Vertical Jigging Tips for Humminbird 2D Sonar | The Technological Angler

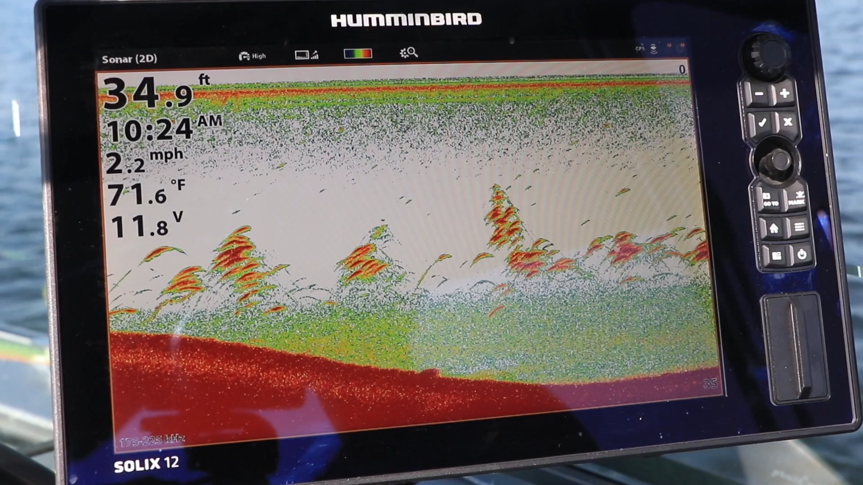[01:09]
On screen: depth 34.9 ft, water 71.6°F, speed 2.2 mph
Our focus will be on using traditional 2D sonar, as it provides the largest coverage area directly beneath the boat.
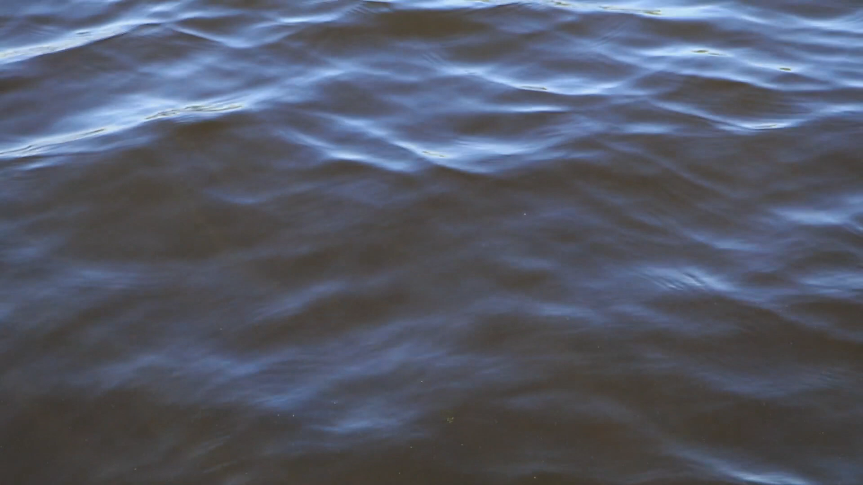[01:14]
Lower your bait into the water and keep it close to the sonar source, or the transducer,
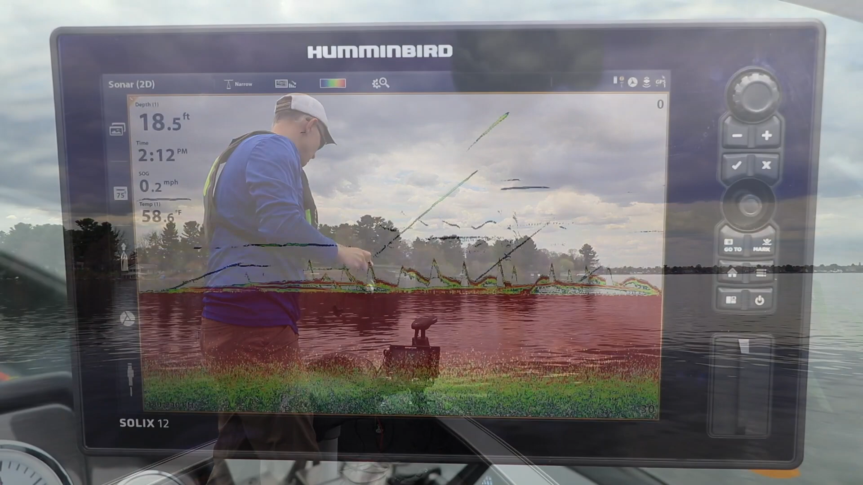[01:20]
On screen: depth 18.5 ft, water 58.6°F, speed 0.2 mph
so that it remains within the coverage area of the 2D sonar beam.
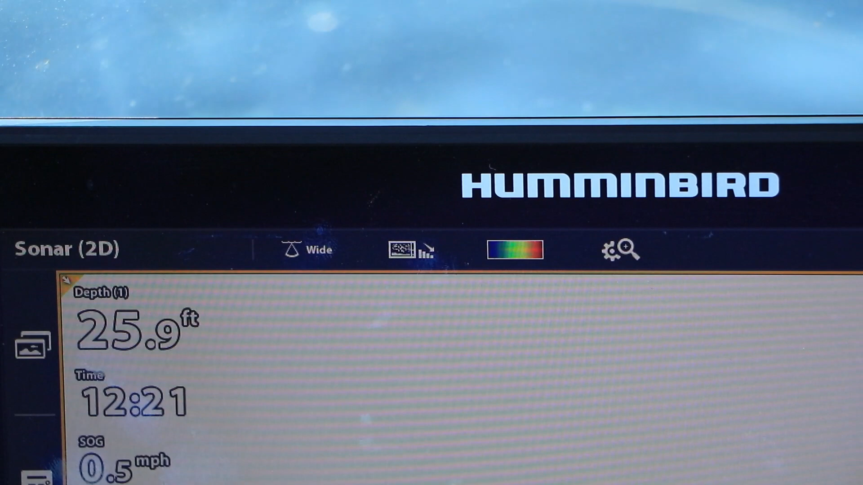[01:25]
On screen: depth 25.9 ft
In shallow water, use the wide or full chirp spectrum for the widest coverage area.
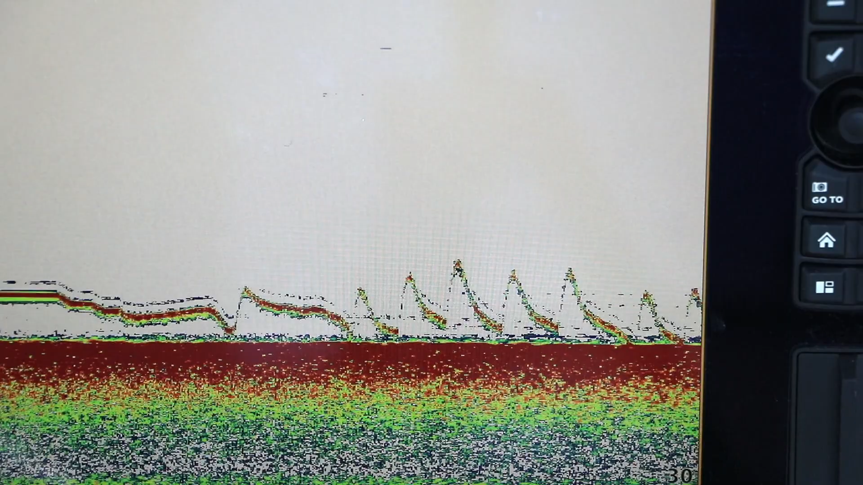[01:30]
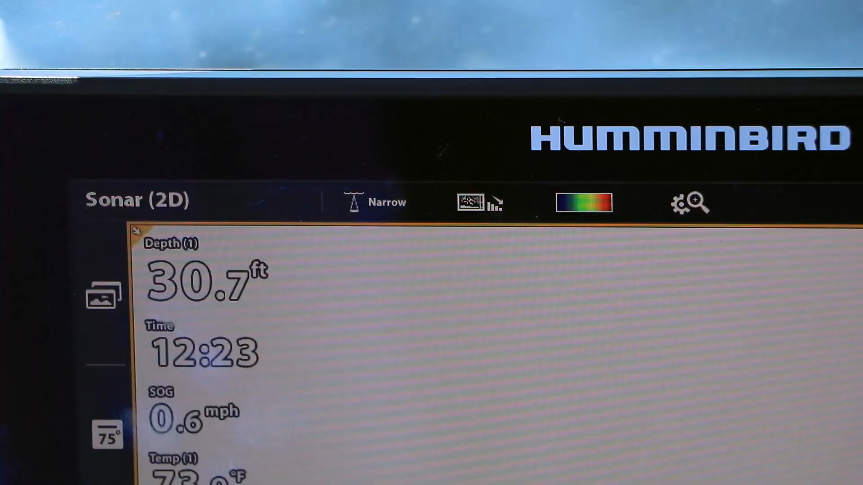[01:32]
On screen: depth 30.7 ft, speed 0.6 mph
In deep water,
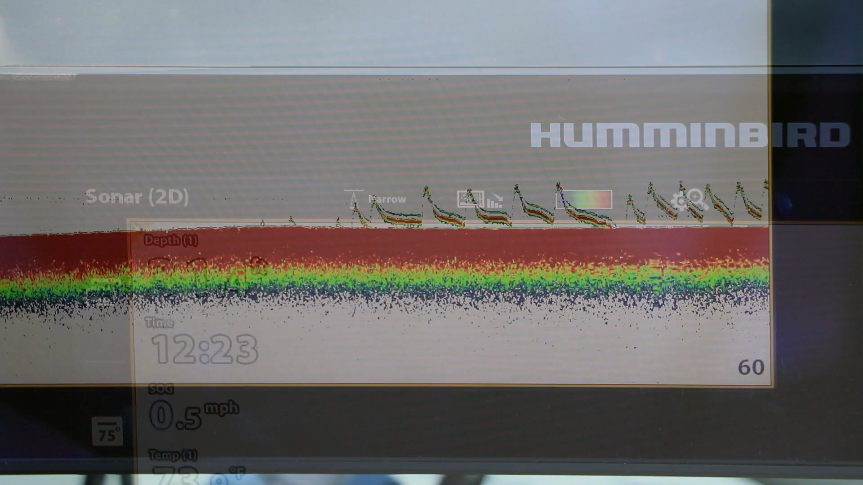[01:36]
On screen: speed 0.5 mph
switch to the narrow chirp spectrum for better depth penetration and to focus on fish that are near the lure and not far away.
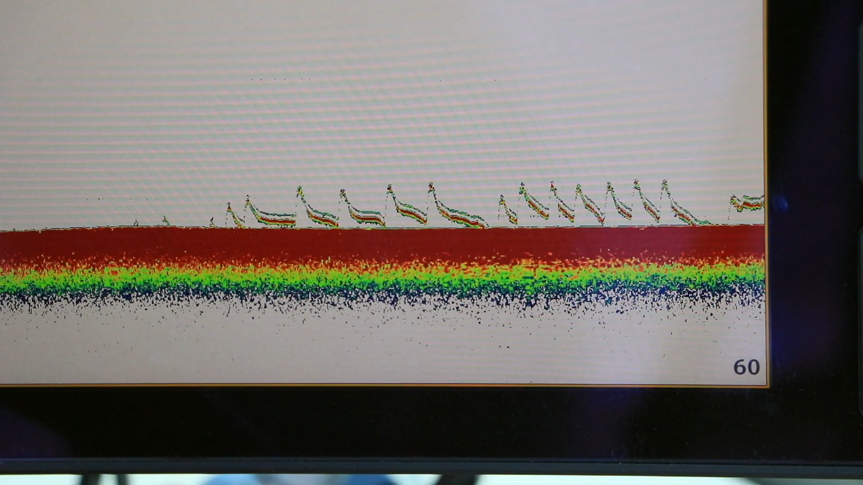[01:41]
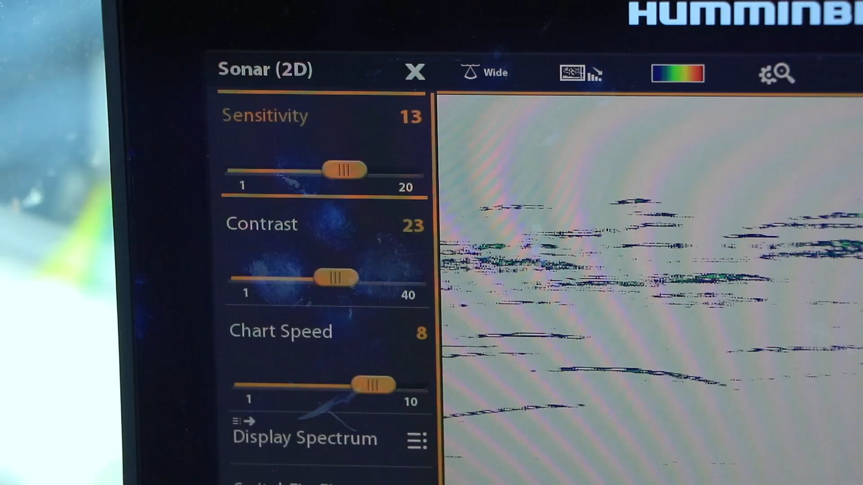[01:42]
Adjust your 2D sonar sensitivity so that you can just see the lure.
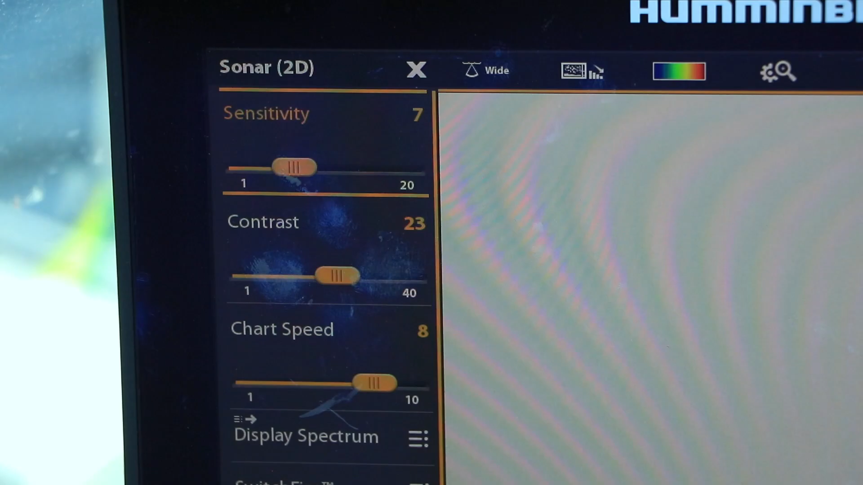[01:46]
That means higher sensitivity for small lures and lower sensitivity for larger ones.
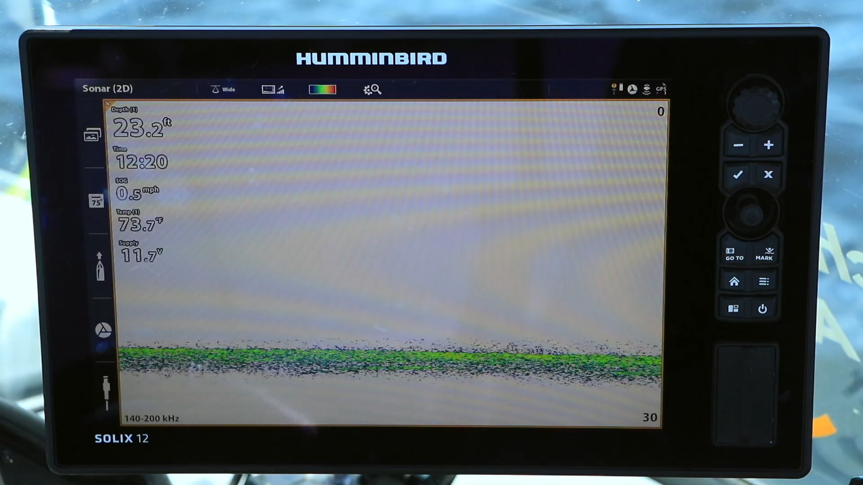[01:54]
On screen: depth 23.2 ft, water 73.7°F, speed 0.5 mph
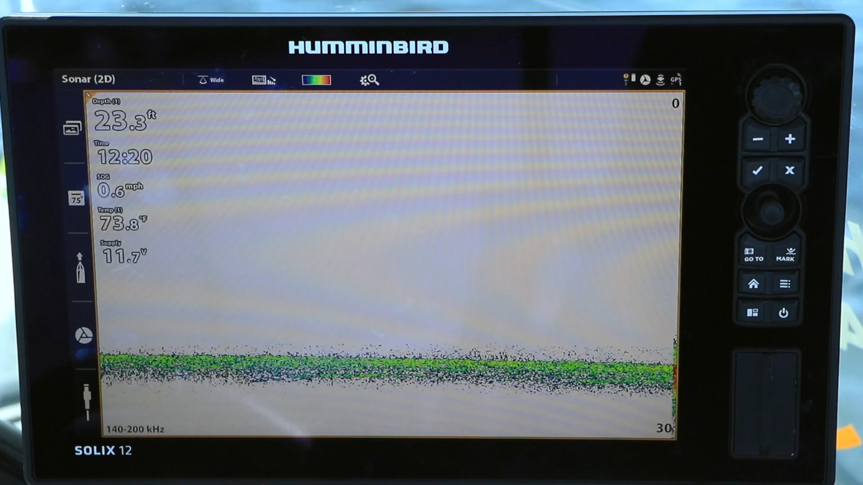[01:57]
On screen: depth 23.3 ft, water 73.8°F
If you're having issues keeping track of your lure, consider using switchfire max mode.
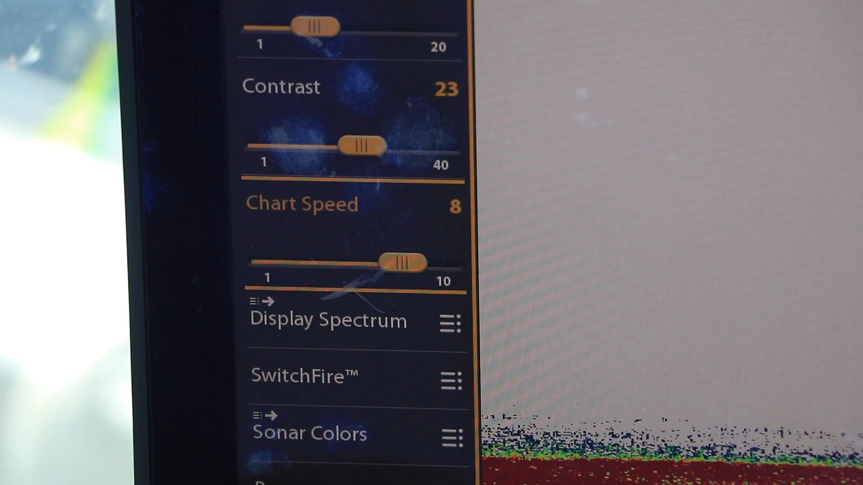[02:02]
This is also a good time to dial up your chart speed so that sonar returns from the lure and nearby
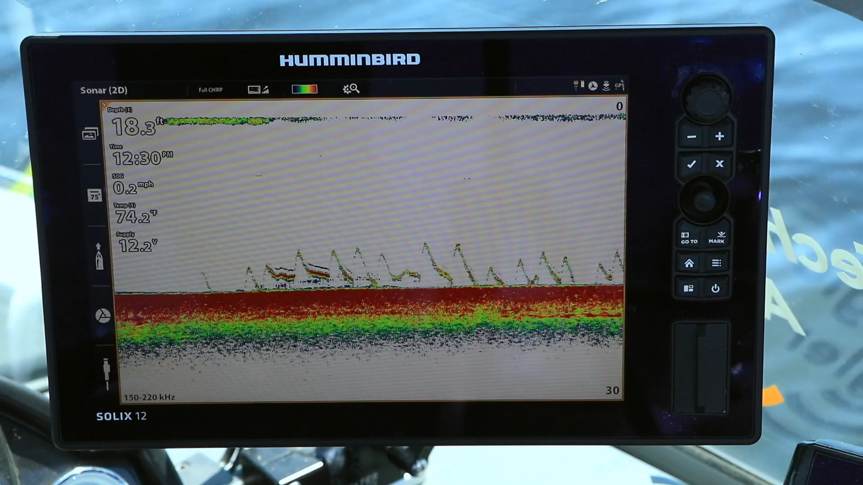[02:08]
On screen: depth 18.3 ft, water 74.2°F, speed 0.2 mph
fish won't be compressed on the display. With these tips, no matter what you're fishing for when you're fishing vertically,